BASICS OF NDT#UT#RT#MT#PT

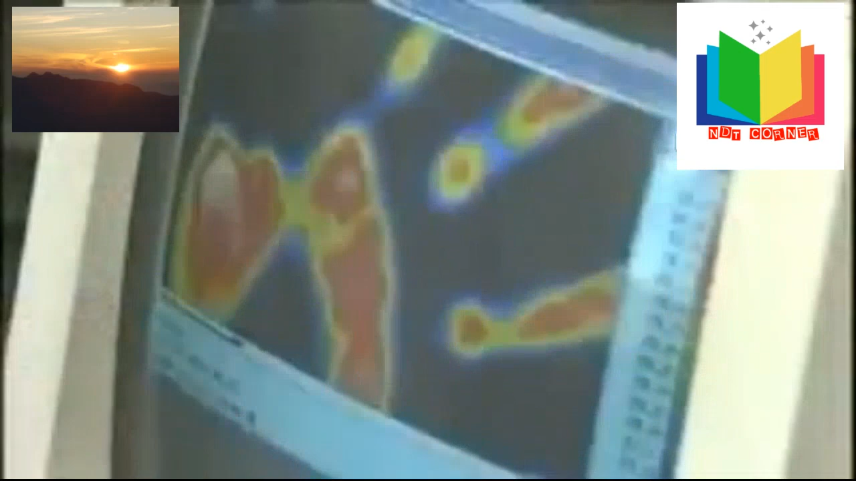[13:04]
thermography is the simplest of all thermal inspection techniques it involves using
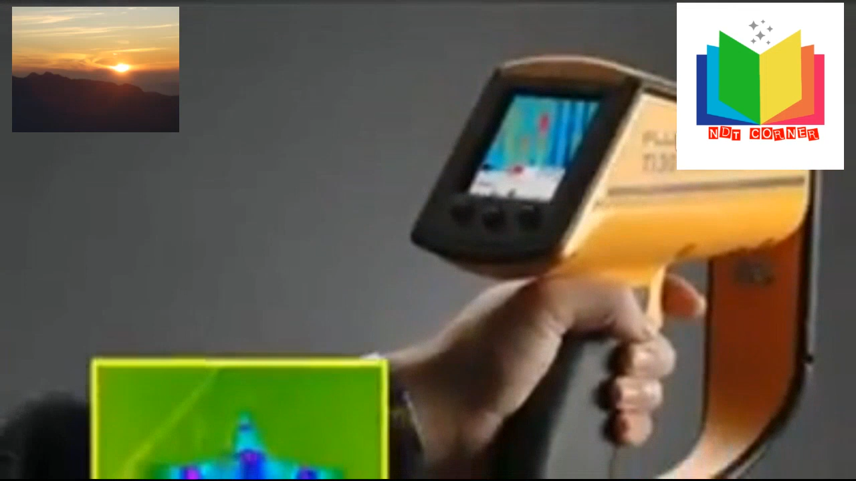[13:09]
an infrared camera to look for abnormally hot or cold areas on a component operating under normal conditions